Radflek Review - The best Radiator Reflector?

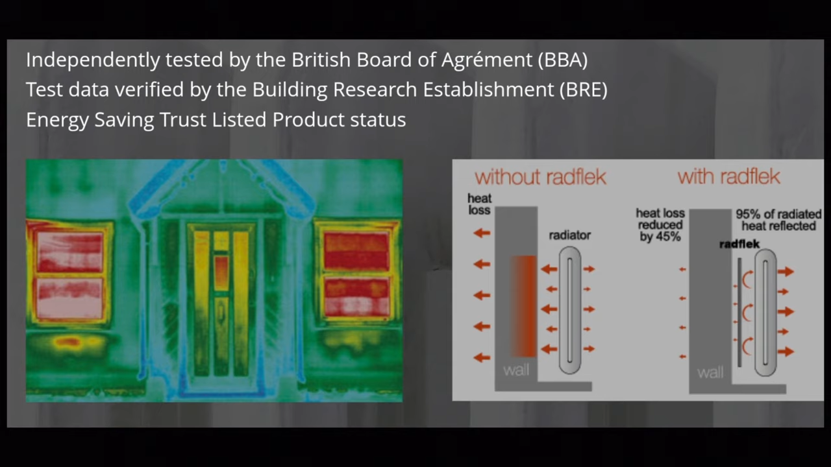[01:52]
heat loss via a standard radiator and the heat loss reduced by 45% with 95% of the radiated heat reflected back into the room so what